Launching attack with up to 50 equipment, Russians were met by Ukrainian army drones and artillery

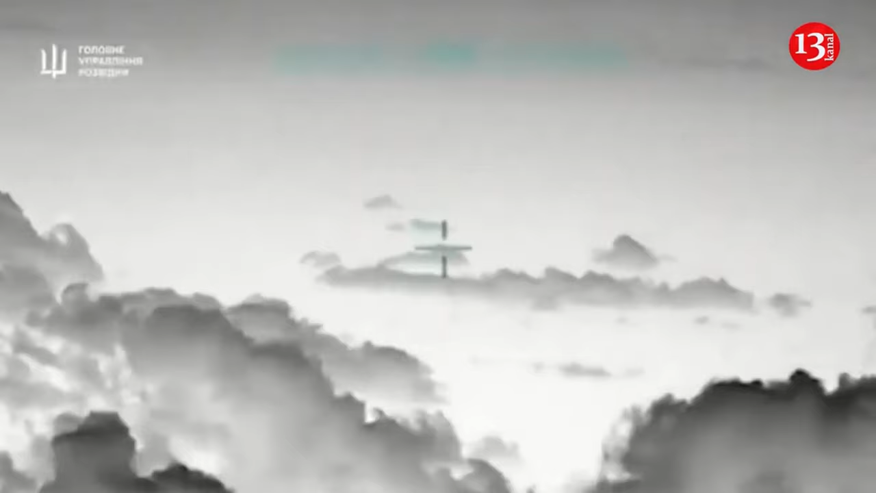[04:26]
The main intelligence directorate of the Ministry of Defense of Ukraine has officially confirmed the destruction of a Su-30SM worth approximately $50 million in the Black Sea.
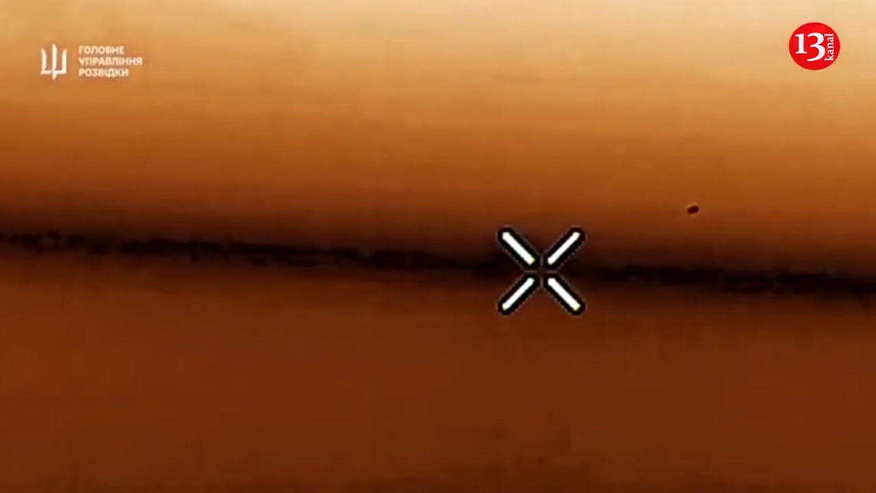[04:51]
Su-30SM combat aircraft with a hit from a manpads.
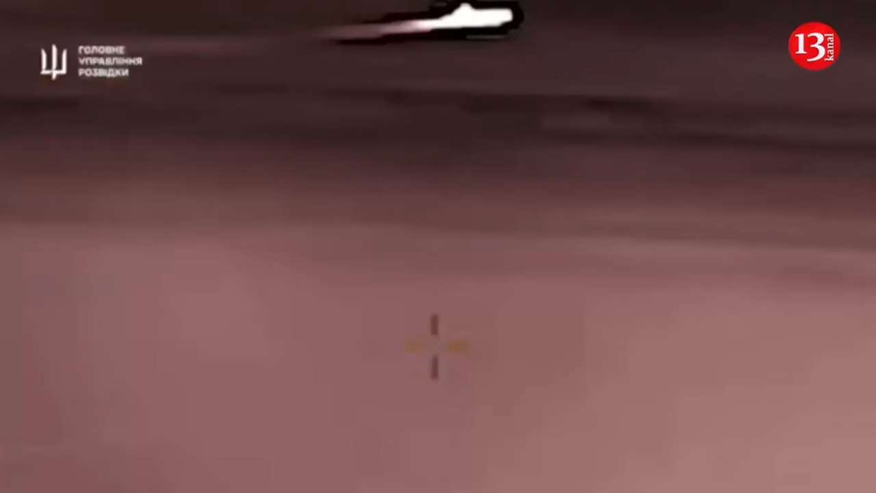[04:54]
The fighter that fell into the sea belonged to the 43rd Separate Naval Aviation Regiment of the Russian Aerospace Forces, which is based at the airfield of the city of Saki in the temporarily occupied Crimea. The cost of such an aircraft is approximately $50 million, the statement said.